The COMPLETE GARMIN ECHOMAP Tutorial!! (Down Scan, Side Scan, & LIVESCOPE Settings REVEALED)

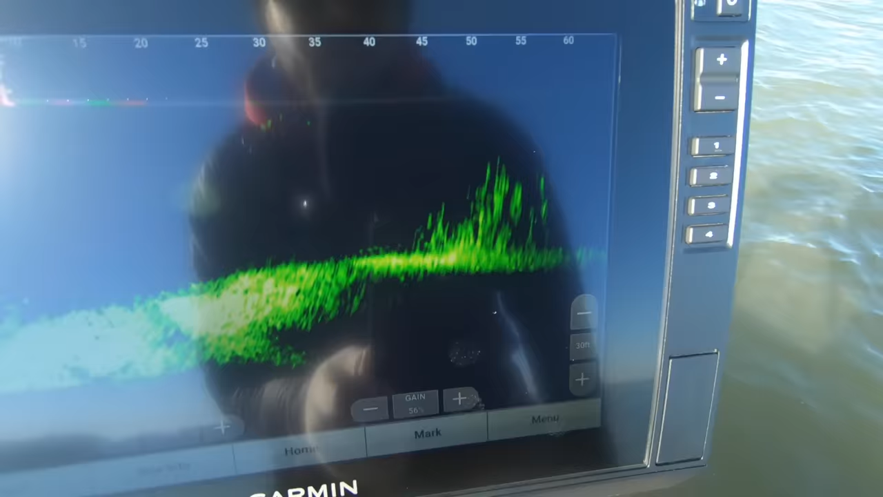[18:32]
so i've already got that one marked over there so if i wanted to go over
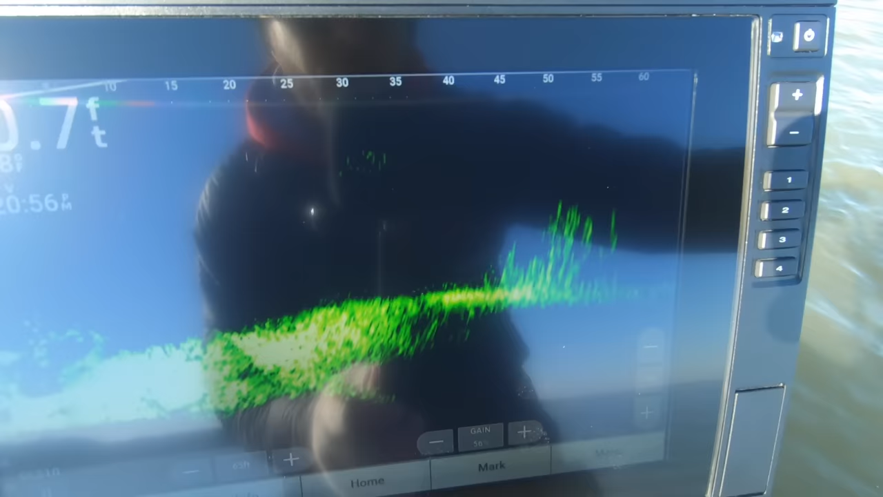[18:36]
that way and get over the top of it then i would just dial that range back down to
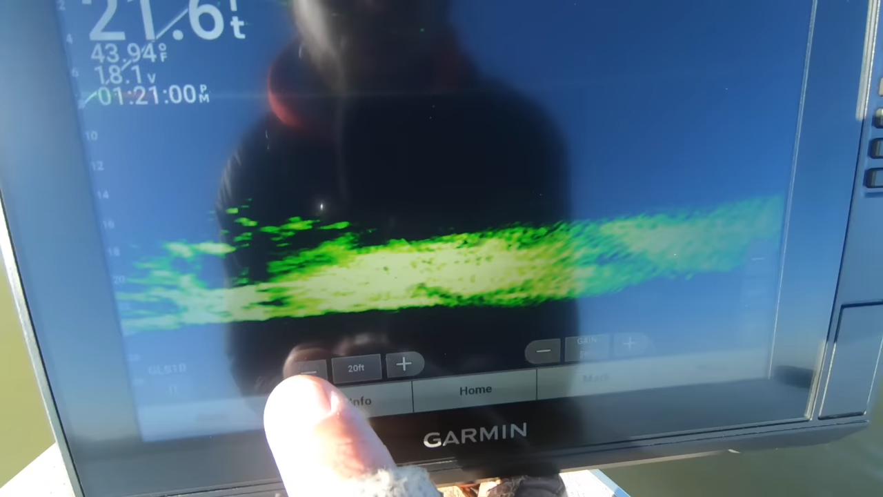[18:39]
On screen: depth 21.6 ft, water 43.94°F
20 feet 20 or 25 is probably good
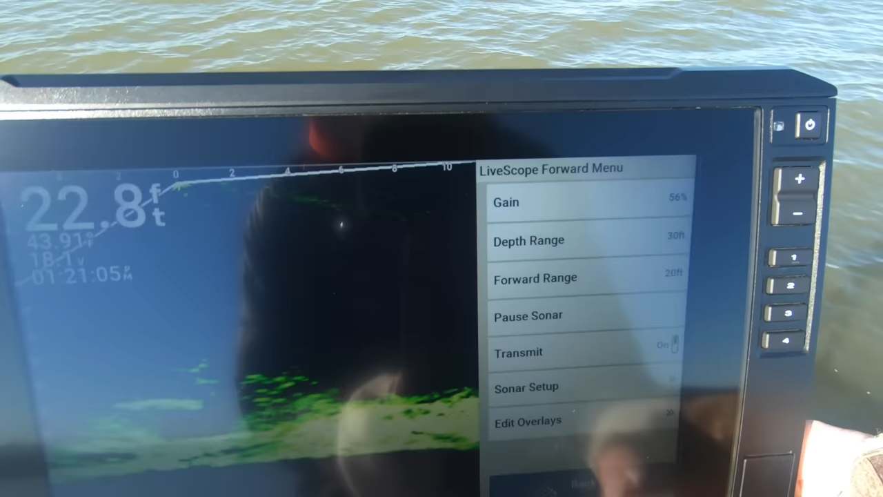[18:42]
On screen: depth 22.8 ft
so we'll go back to the menu here um
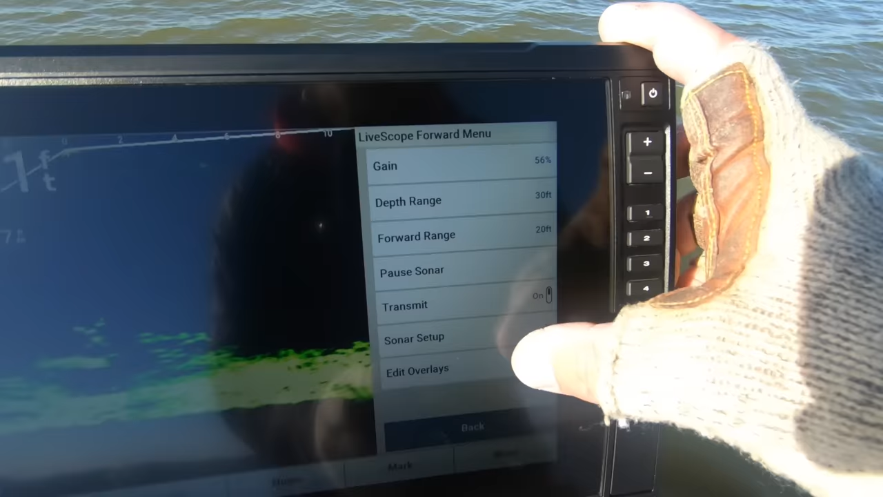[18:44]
we've got our sonar setup is the next menu you want to go there so the very first one is the appearance i really like black emerald
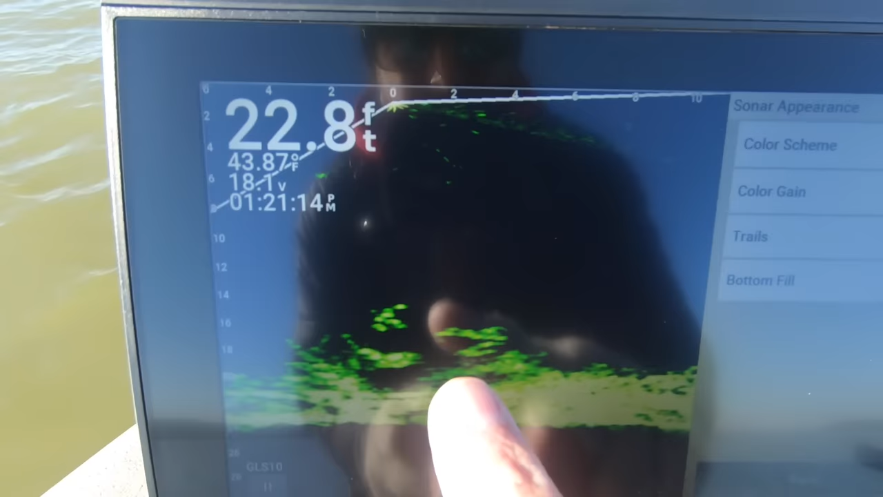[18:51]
On screen: depth 22.8 ft, water 43.87°F
um basically for any application your targets appear really really bright
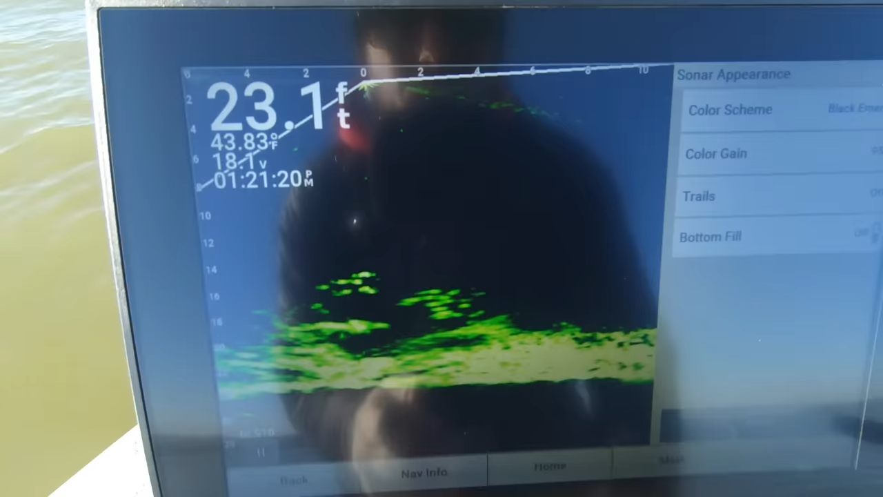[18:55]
On screen: depth 23.1 ft, water 43.83°F
amber works well too but again color scheme all personal preference
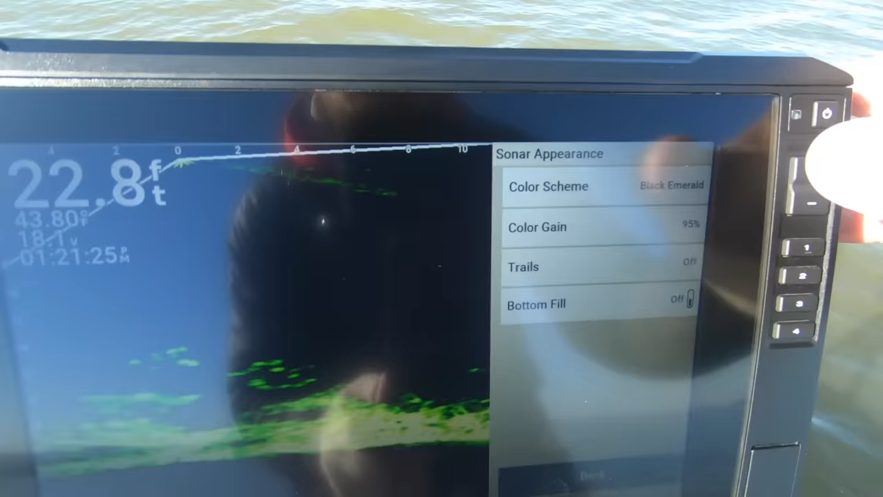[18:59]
On screen: depth 22.8 ft
so color gain this is probably the most important
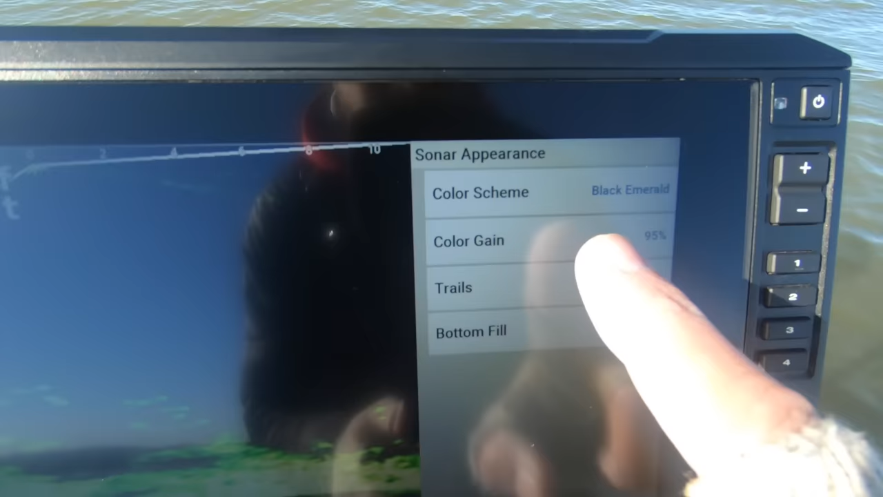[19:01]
live scope setting that a lot of guys miss because a lot of guys will ask why can't i see my jig when i drop my
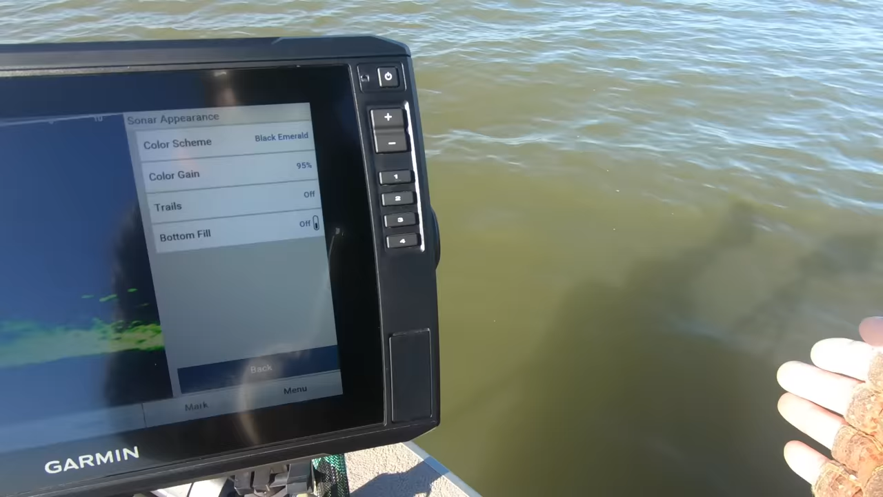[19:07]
bait down i can't see my jig
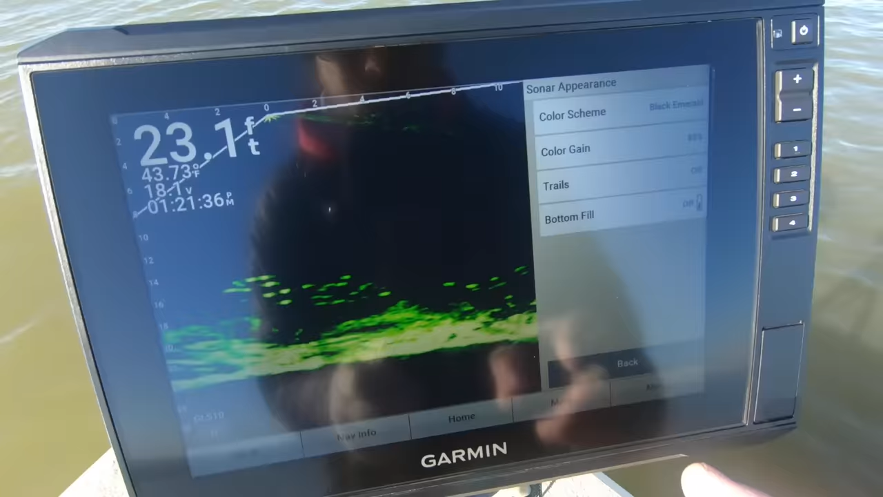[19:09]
the reason is because you don't have your color gain set high enough the default setting for color gain when you
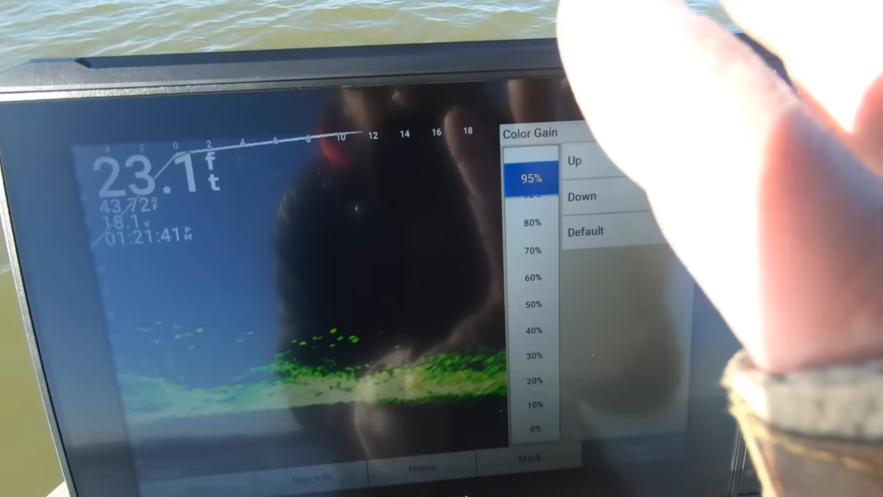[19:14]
On screen: depth 23.1 ft
get these units out of the box is like 50 but
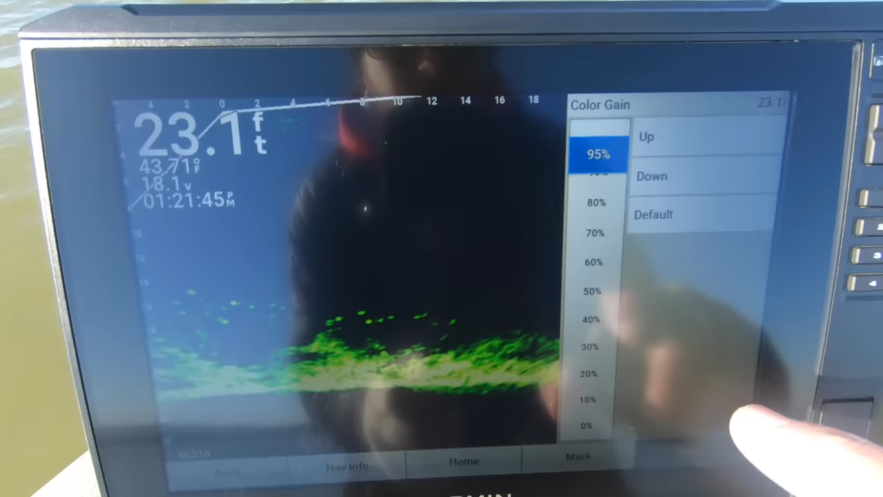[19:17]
On screen: depth 23.1 ft
if you crank that color gain all the way up to 95 your targets
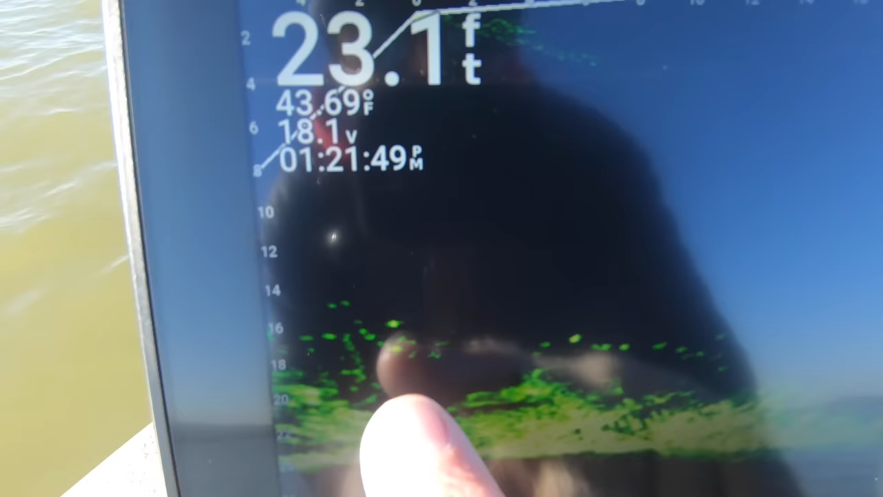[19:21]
On screen: depth 23.1 ft, water 43.69°F
your fish your brush your jigs are going to appear so much brighter when you're dropping them down that's
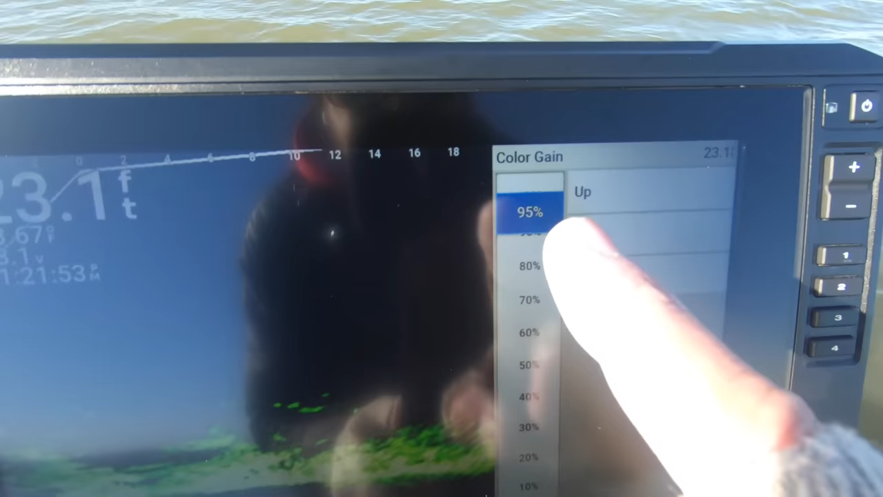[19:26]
something you want to keep between like 90 and 95 that is definitely the one thing that i've seen as far as questions go on my channel on the garmin